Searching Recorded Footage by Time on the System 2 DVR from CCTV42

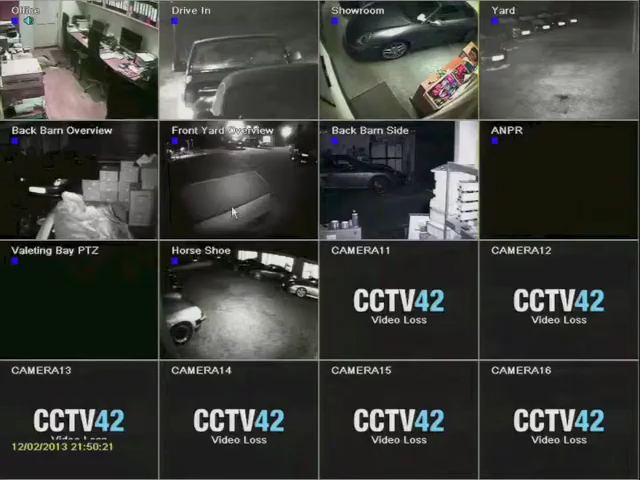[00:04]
In this video we are going to look at searching for pre-recorded footage on your DVR by time. Open the main menu and select Search.